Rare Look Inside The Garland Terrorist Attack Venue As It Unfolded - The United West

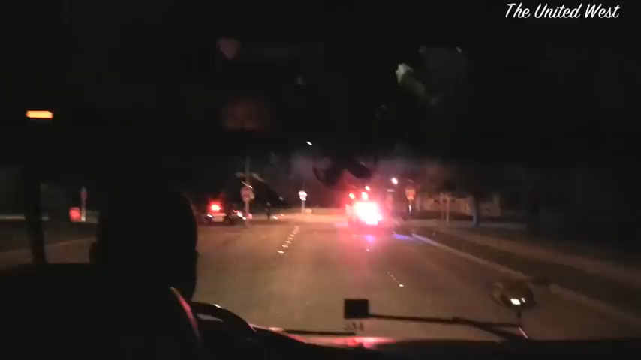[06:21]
a variety of agencies, are searching for more potential suspects. And we've got the whole area, as you can see, showing up in this corner.